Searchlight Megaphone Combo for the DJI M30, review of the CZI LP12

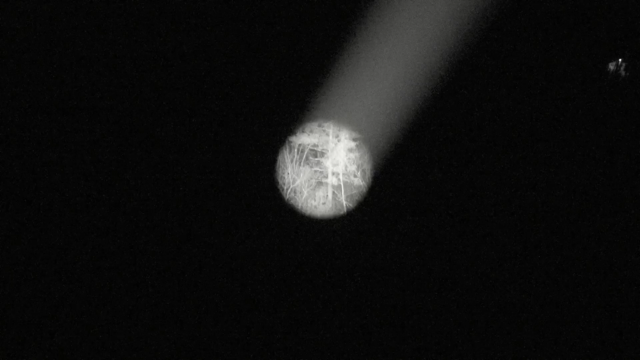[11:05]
That is stunningly bright. I cannot get over how focused like that beam is.
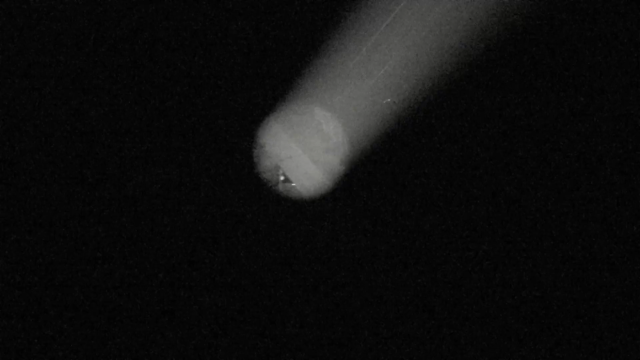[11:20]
That is really something. It's just a really tight focused beam. Okay I'll light up my house. Wow.
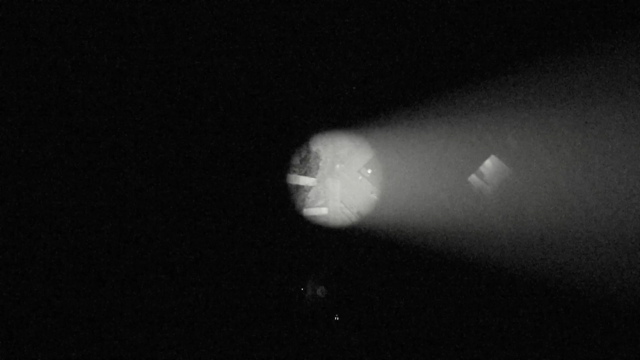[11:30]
Okay. Well here I'm lighting up where we are.
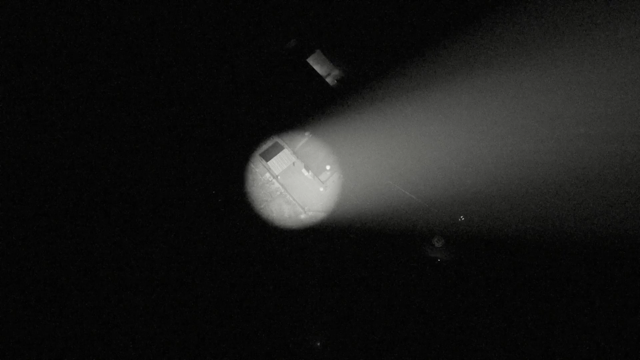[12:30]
I'll just light up the side of my house. My wife is probably going what the heck. Okay. That's my deck right now and I'm looking at it from an altitude of 200 feet.
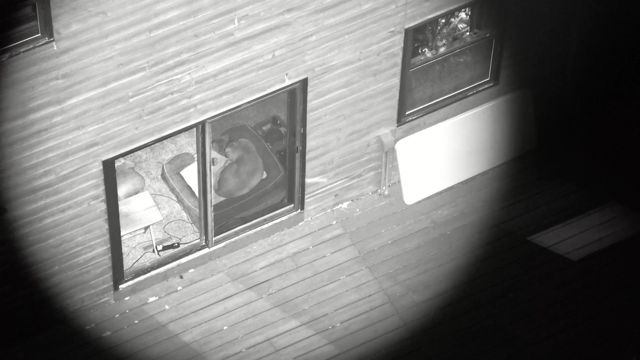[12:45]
See that car going by.
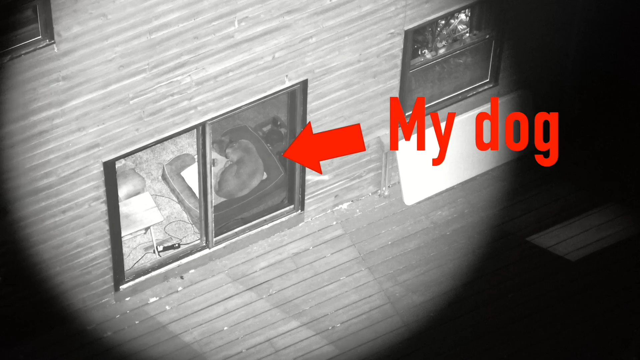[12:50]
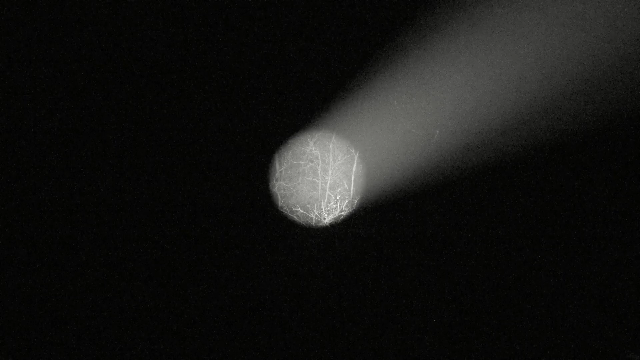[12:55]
And the brightness right now is at 100% so we're going to turn that down to about 50%. Let's see how that looks.
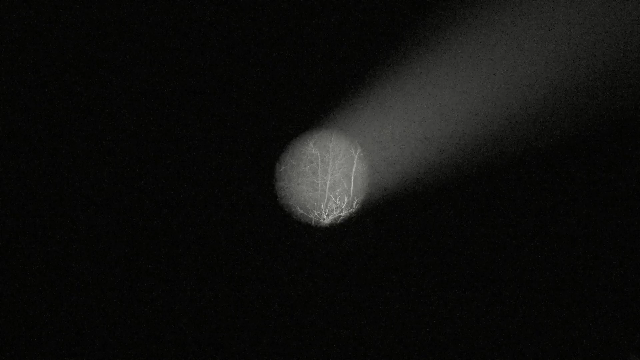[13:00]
Still though man it's just it's really something. Okay so I'll just describe what I'm seeing here. So I took off the drone. I activated the light.
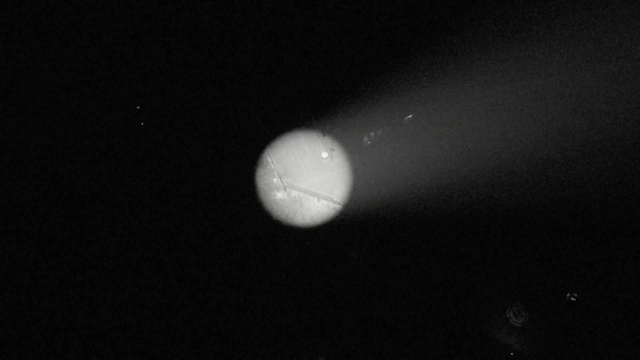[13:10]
I put it at 100% first. Then I realized it was so stinking bright that I did not need 100%. So I've turned it down to 50%. Now I'm flying around and I have this like really tight circle. Like I said it reminded me of the bat signal. And it's just this tight focused beam. Anything that's inside that beam I can just see ever so clearly. And right now I'm scanning the deck of my house with it. I used it to light up where I'm standing right now.
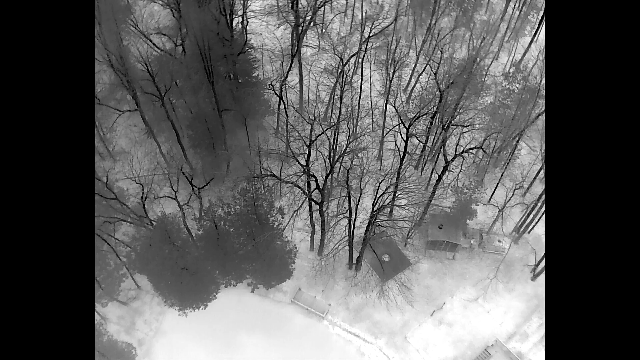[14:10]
This incredibly bright spotlight which I'm just going to turn off right now. You notice that when I turn off the light it makes no difference on infrared. Why? Because infrared doesn't use the spectrum of light that our eye sees. It's looking for heat energy.
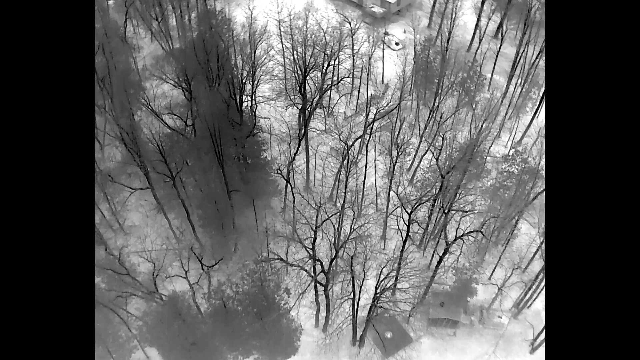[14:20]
So I'm climbing around 170 feet right now. This woods is usually full of deer.
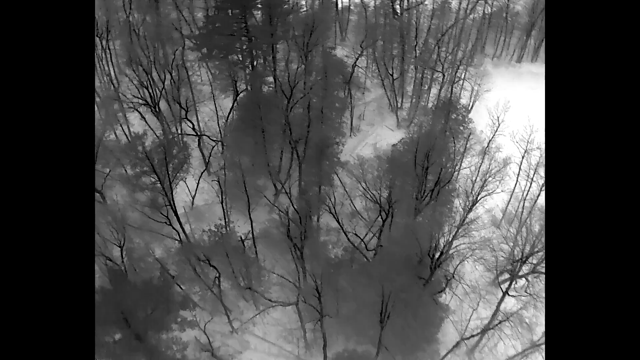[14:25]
I don't know if I'll see any tonight. So we're just moving around the woods a little bit.
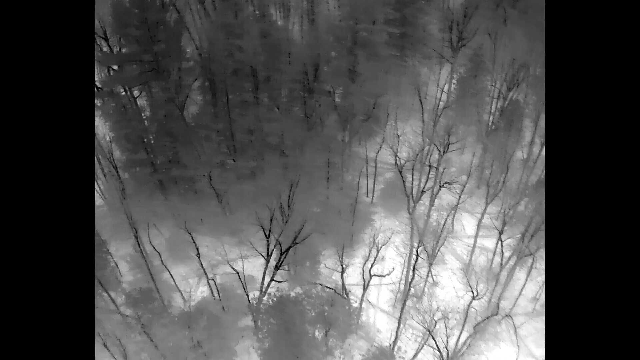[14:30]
And there's a creek over there. There's my house.